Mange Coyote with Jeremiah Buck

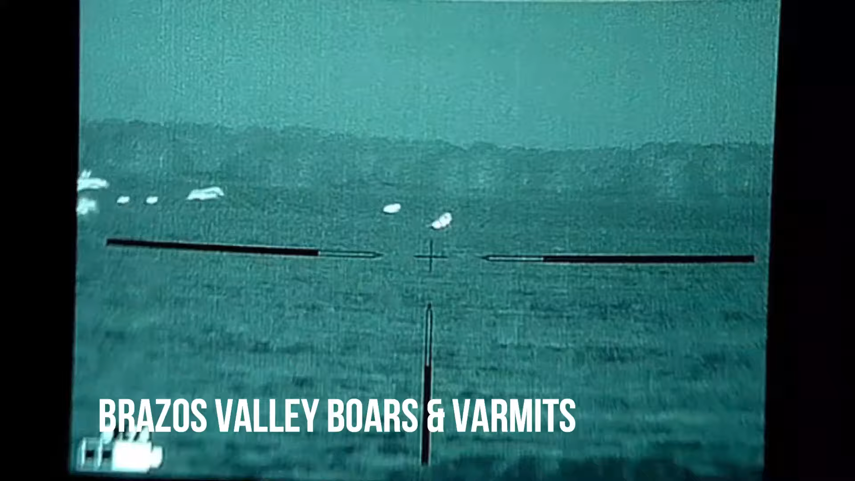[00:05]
hey team this is Daniel again with Brazos Valley Boars and Farmers went on a hunt right after these farmers had harvested out the corn from this field we're actually looking off to the side
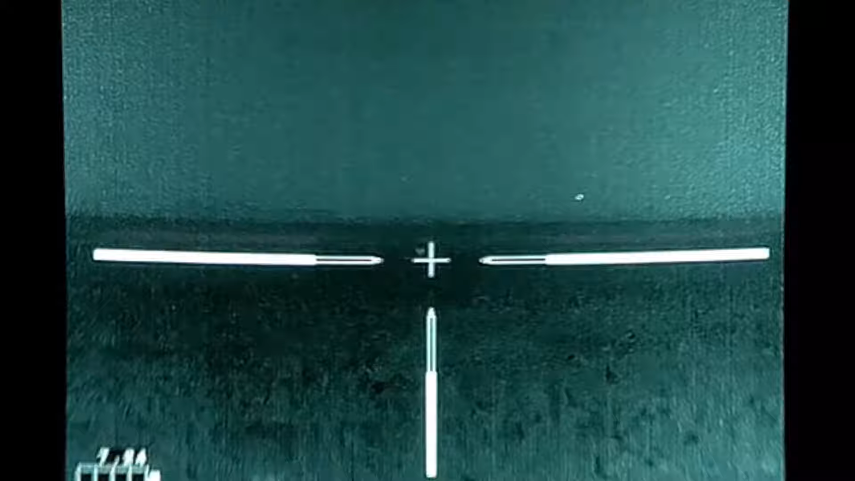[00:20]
where they still haven't gotten to this side yet and we were actually calling for some pigs you can hear that in the background but we see this critter over here at first I'm not a hundred percent sure what it
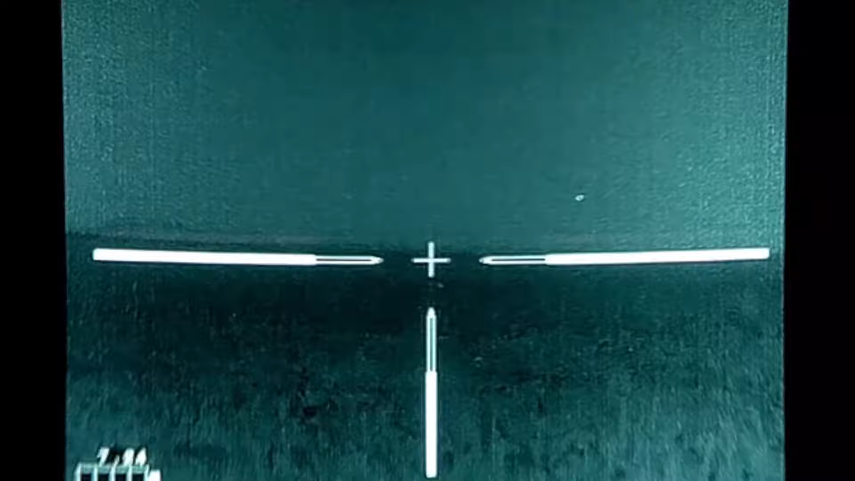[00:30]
is I'm kind of halfway thinking it's a young deer a fawn just kind of going through there I'm halfway thinking it's a coyote but I'm not real sure because it it honestly looks and acts a little bit different from most of any of the other coyotes that we've killed and so we're scanning around and looking and this thing can't really commit and then finally
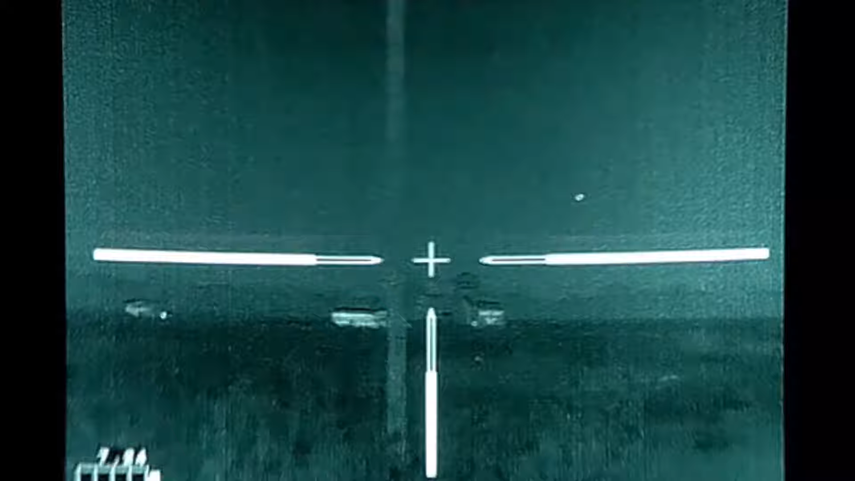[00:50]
it's gonna disappear I'm gonna cut some of this footage out but then I'm gonna come back again to where we're trying to walk around this building to where it we think we lost it maybe it's back there and
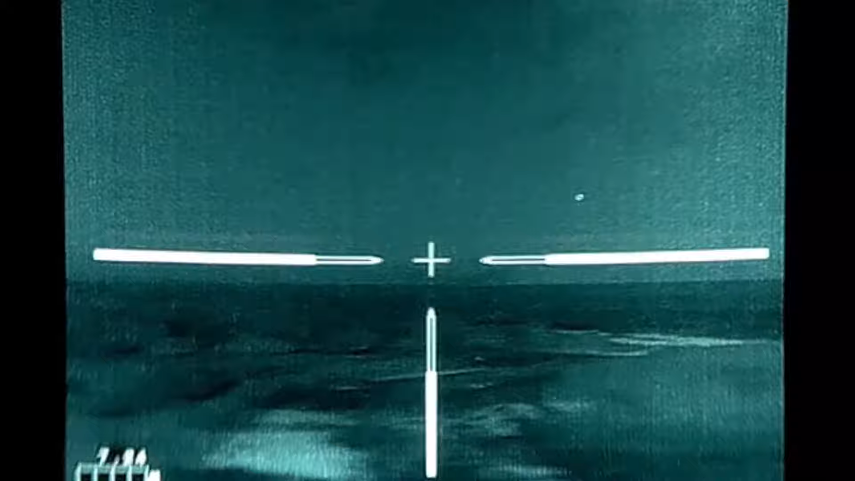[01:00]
then we see it come back in and you can tell that we've changed the sound at this point over to a coyote calling sound and so here comes in this coyote behind this building we'll tell the new guy take the shot whenever you feel like you've got it and it
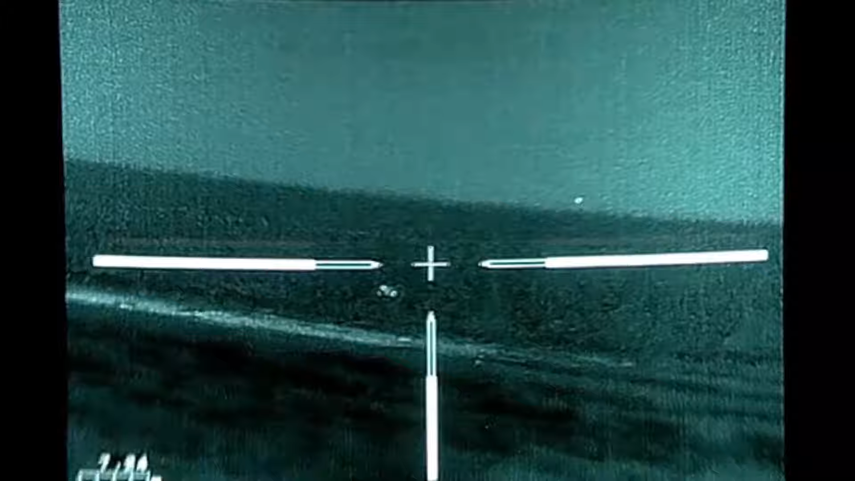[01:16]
goes down right there he is gonna take another shot here in a second and you're gonna see some
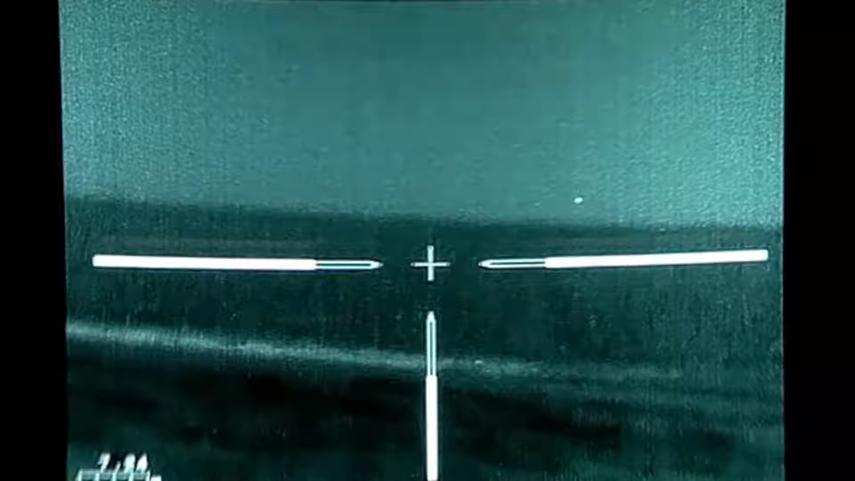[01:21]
really cool splatter come off of it that you only get with thermal you really won't get that
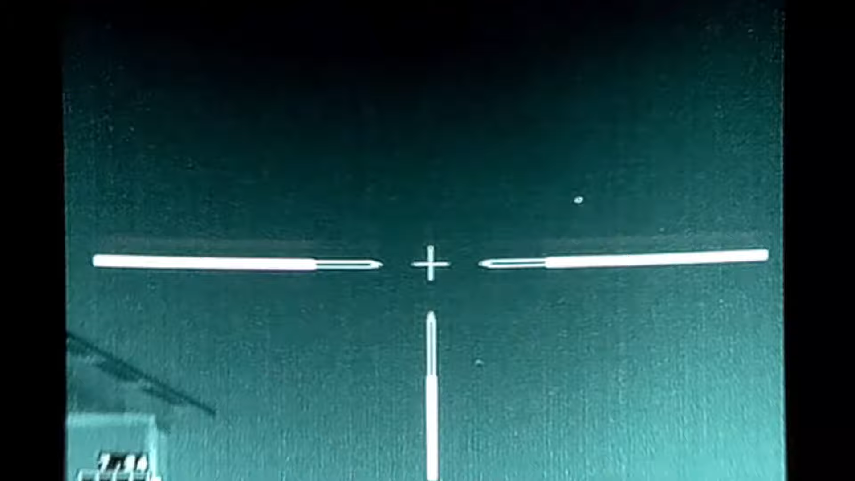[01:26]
with any other kind of night vision or daytime scope and so here comes that second shot and